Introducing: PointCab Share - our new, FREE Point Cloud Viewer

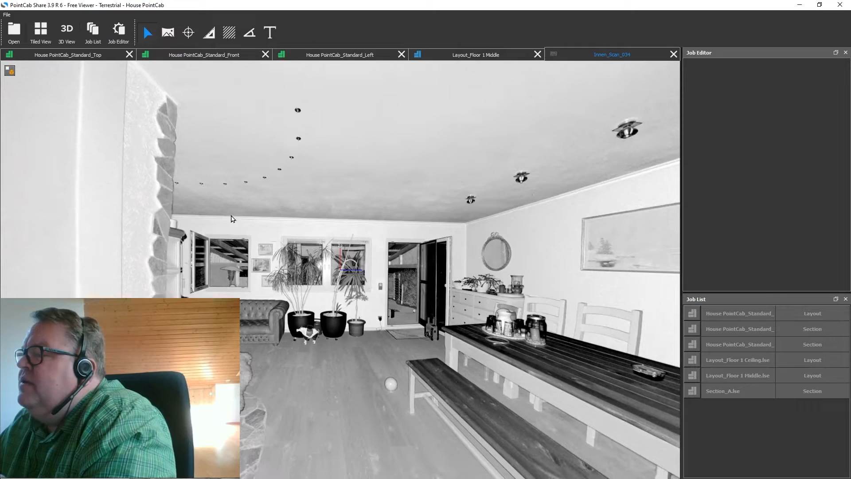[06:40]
You have to definitely switch back to the so-called planar view first.
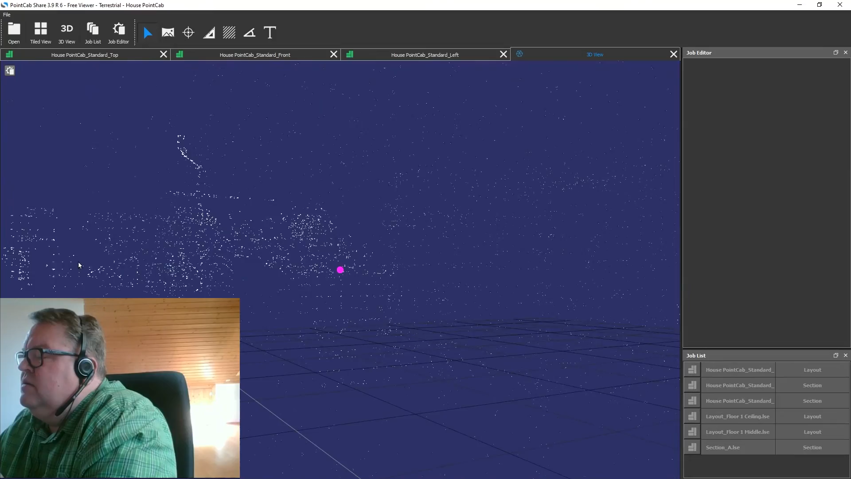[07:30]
And now you can see we can fly through the point cloud.